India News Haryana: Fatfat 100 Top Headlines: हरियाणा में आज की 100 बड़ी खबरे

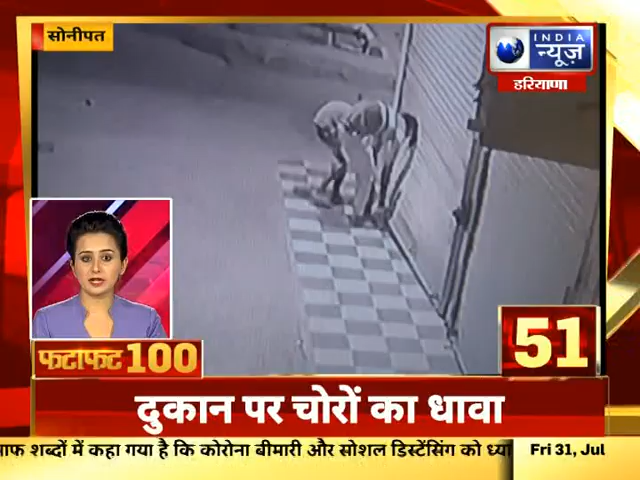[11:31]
सर समान और कैस्ट चुरा ले गए चोरी किये वार्दा सिसी टीवे में कैद हो गई पुलीस ने दुकानदार की शिकायत पर मामला दर्जकर कारवाई शुरू कर दी है